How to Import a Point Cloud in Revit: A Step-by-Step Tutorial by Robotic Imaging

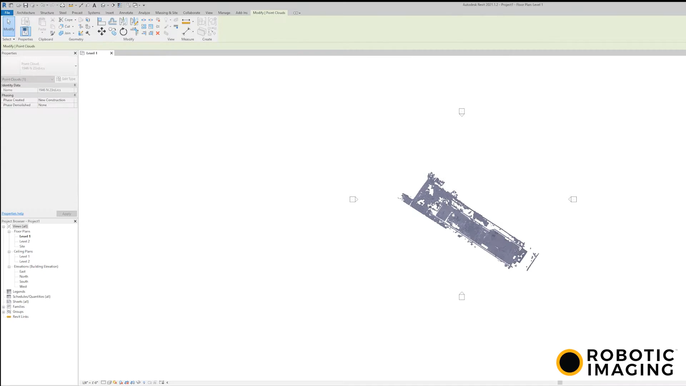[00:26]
First with each of the elevations.
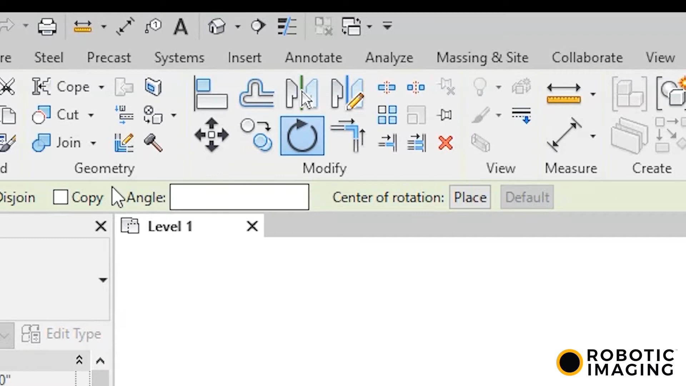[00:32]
So you can use the rotate tool, click the center of rotation button,
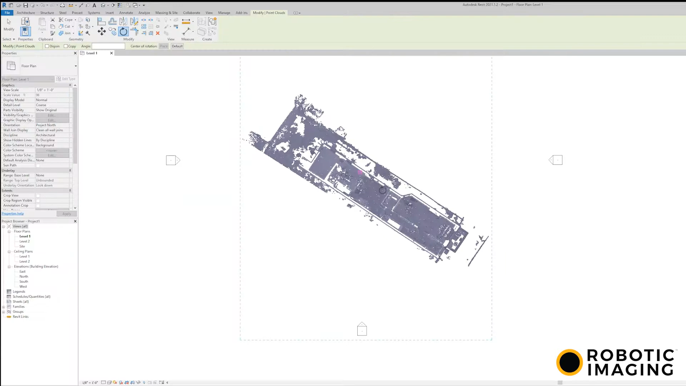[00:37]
and then you want to find a corner and a straight line where you can determine the angle that the point cloud is lying in its coordinate system.
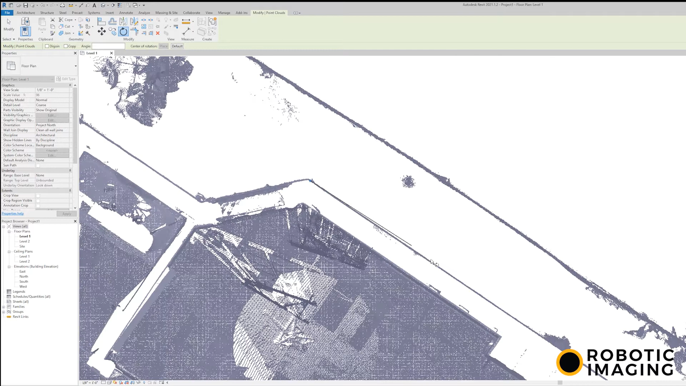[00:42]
Once point cloud is laid out orthogonally, you can start to set up your levels. The best way to do that is to cut a section down the middle of the property point cloud has been taken of.
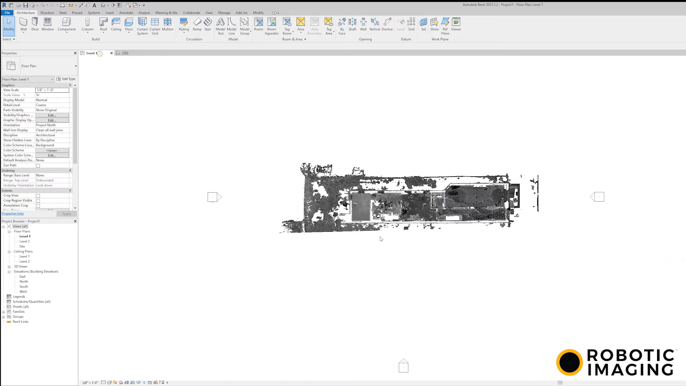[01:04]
This allows you to see each level's floor very clearly.
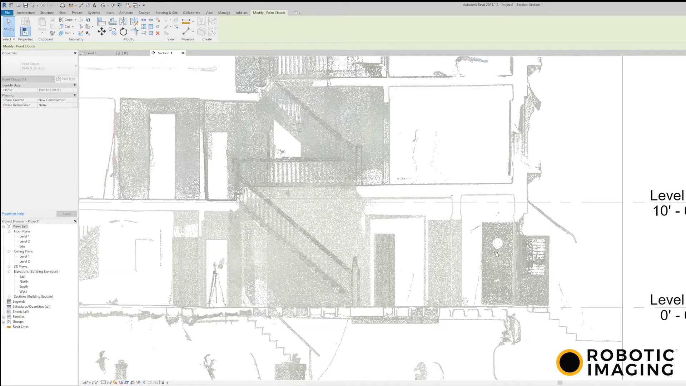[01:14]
You want to set up the levels to line up with each floor that it is associated with.
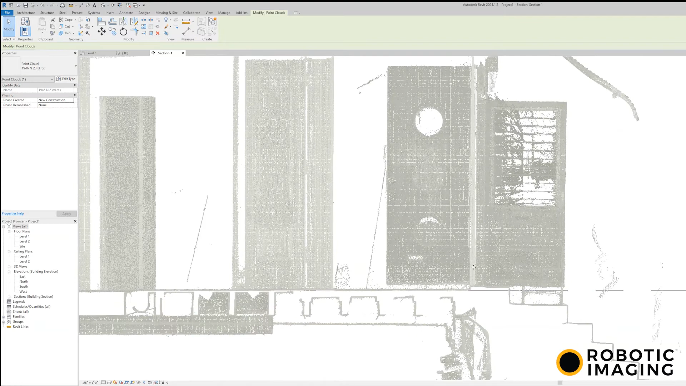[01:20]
Level one, you want to keep at zero foot,
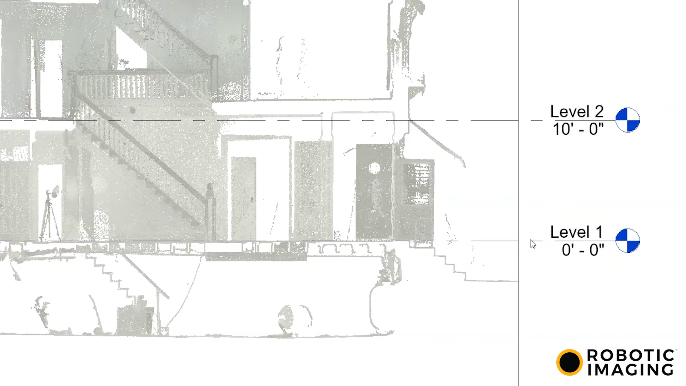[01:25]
zero inches, and then, you know, adjust the other levels accordingly.
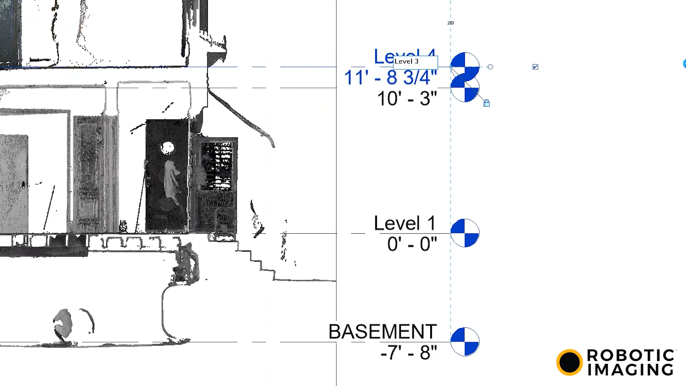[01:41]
And then you can move that section tool around to get some different views. So for example, to set up the level of the roof,
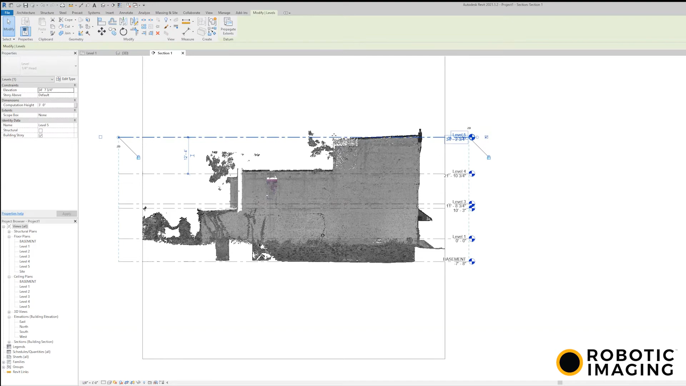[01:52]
you can get an angle where the scanner was able to visually
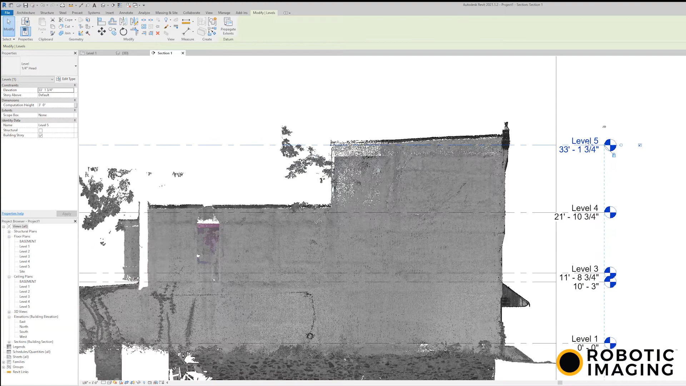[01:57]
see the exterior walls of the building and set the level up there.
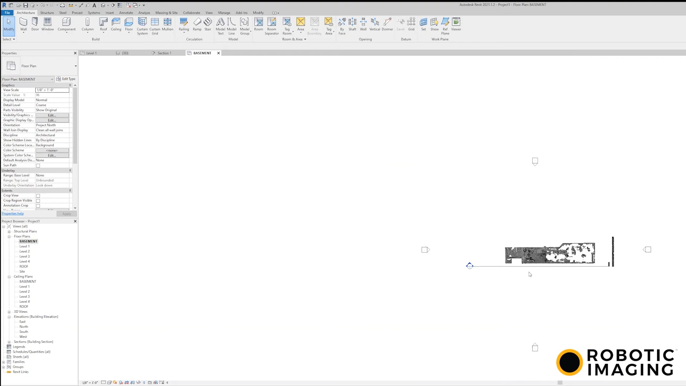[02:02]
Once these levels are set up, you can see your plan views and notice that they are
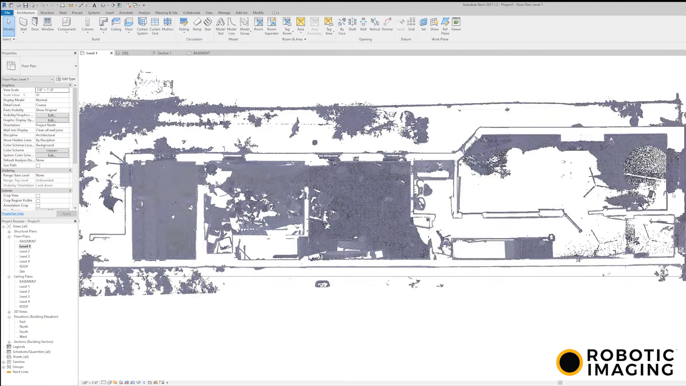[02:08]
an exact outline of what your floor plan would be.